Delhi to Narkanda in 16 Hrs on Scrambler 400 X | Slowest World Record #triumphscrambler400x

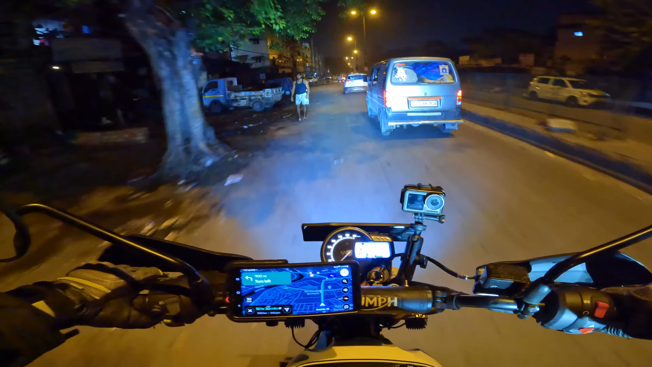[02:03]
क्योंकि अभी जो है, शिमला में है, बारिश का फोकास्ट, मॉनसून आचुका है, या फिर आप बोल सकते हो कि प्री मॉनसून चल रहा है, तो अभी पता नहीं है, कहां पहुचेंगे, कैसे पहुचेंगे, नो अब टायड, तो मैंने इतने में राइडिंग गेर पहने,
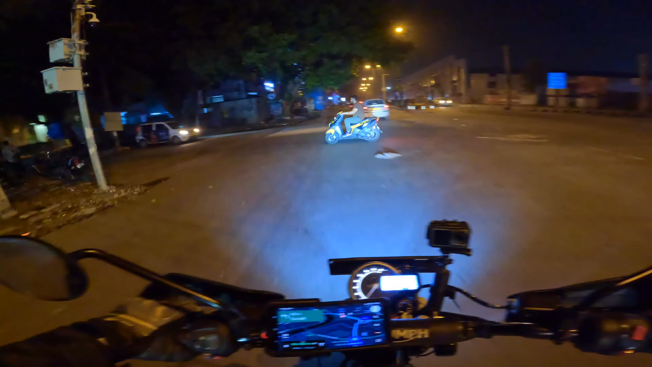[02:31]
और विने ने अपना नव ले ली, सो गया, तो आई थोड़ ठोड़ा राम कर ले, तो now we are all set to rock and roll, and light अच्छी है,
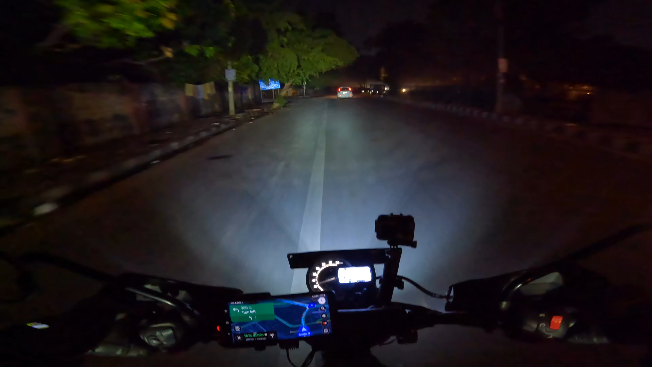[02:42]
light के थो अच्छा है, scouting से काफी अच्छा है, विने के बाइक के पैनियर्स बहुत बढ़िया लग
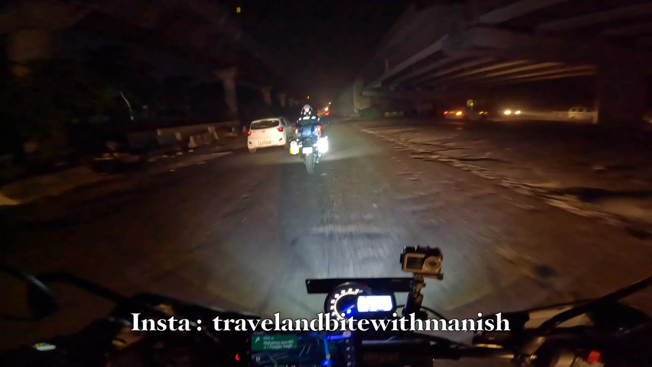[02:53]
ब्लैक लगा था, पर ठीक है यार, करार इस इंडिविजिल चॉइस, और पुश करते हैं बाइक को, फाइले यार, Spity Valley is on,
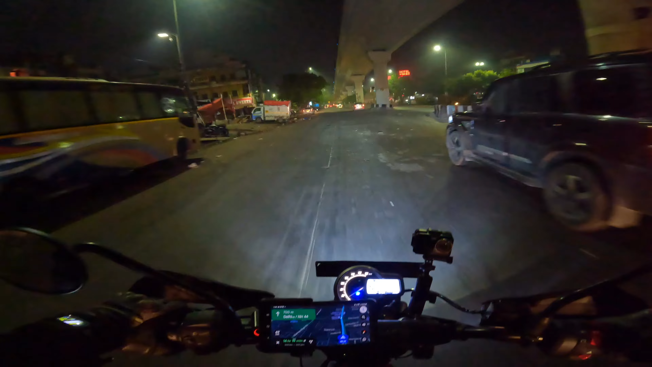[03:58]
पुरानी अदर थी कार में जानेगी और सब कुछ समान भर लेनेगी थोड़ा सा map train हो गया हूँ है
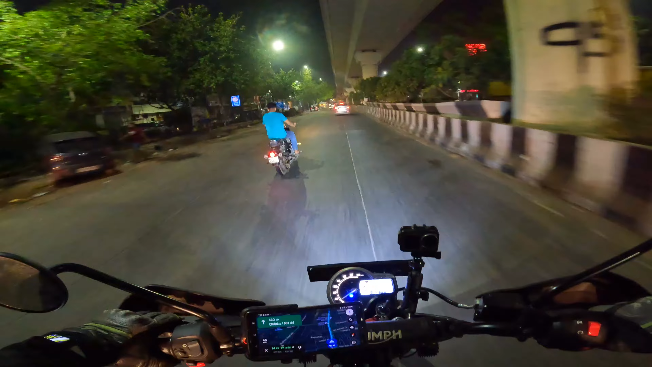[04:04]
finally canal bypass और यहाँ पर राजेश भाई वेड कर रहा है अपना या वो वेड कर रहा होगा या हम उसकी वेड करेंगी भाई इस टाइम जो है highway के राजा होते हैं truck
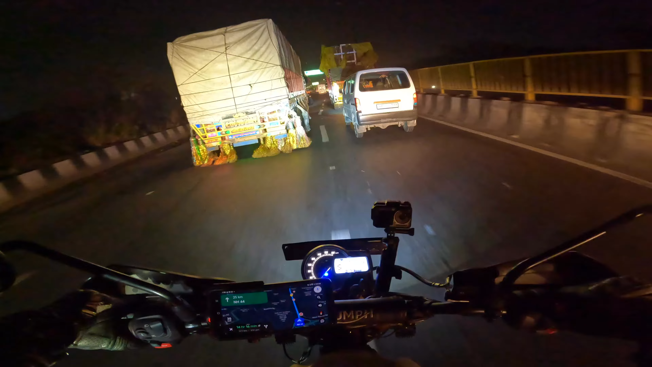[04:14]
दो लेन हो ती लेन हो चार लेन हो highway पे सब लेन में truck truck ही truck यह देको भाई स्पिर्टी वैली का खर्चा